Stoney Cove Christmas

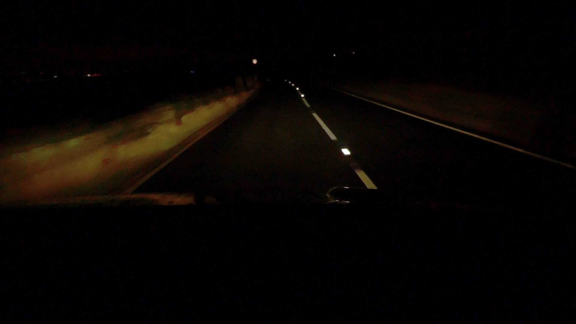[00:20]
Usually, it's really scenic here. But this morning, winter, we can't see a thing.